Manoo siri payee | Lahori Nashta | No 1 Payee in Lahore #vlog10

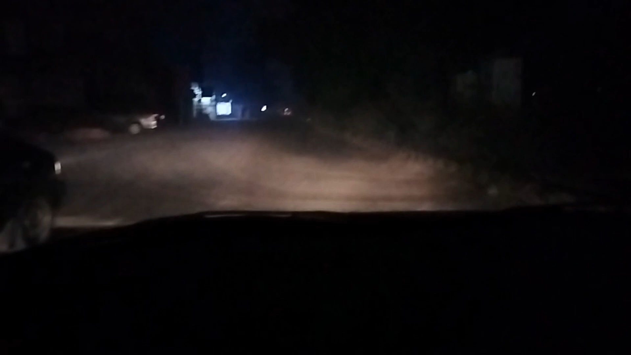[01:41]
2 घंटे कहाँ पे गुजारने हैं तो आप लोगों को मैं साथ साथ दिखाता रहता हूँ लाहौर का नाइट आउट।
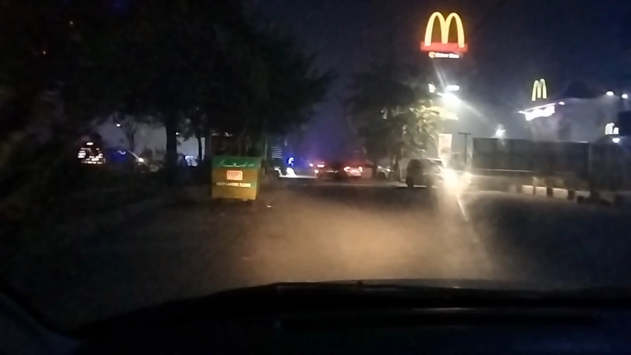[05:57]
मैकडोनल्ड के ड्राइव थ्रू का सिर्फ जो रश है वो दिखाने जा रहा हूँ।